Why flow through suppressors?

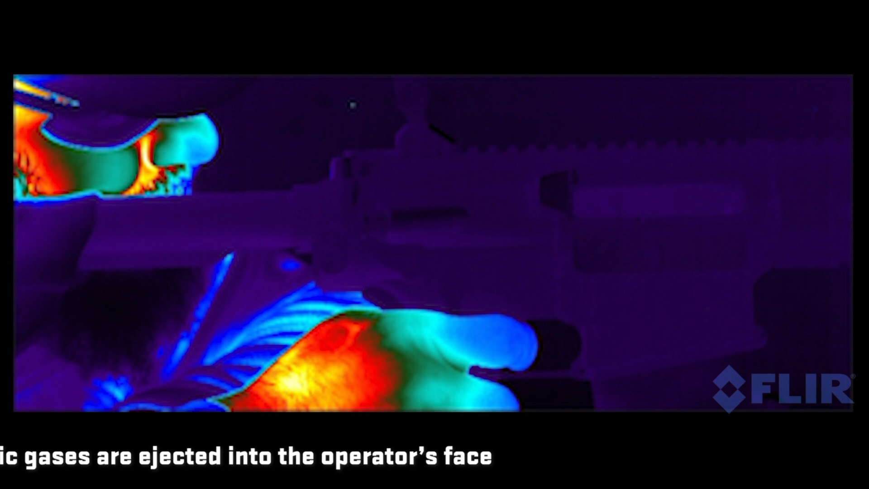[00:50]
when you fire a gun and you especially as some automatic and you put a suppressor on the end
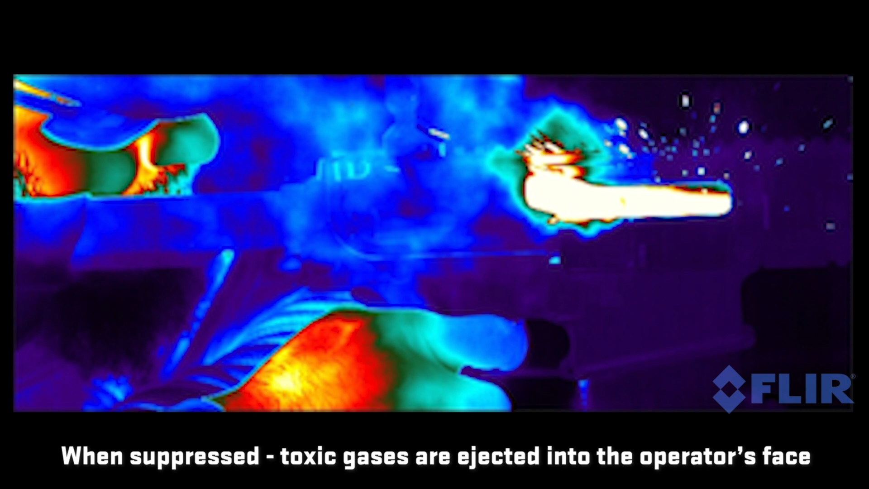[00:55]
you're pushing a lot more of that poison right back into the shooter's face like it goes up through the back of the receiver goes back out around the charging handle it's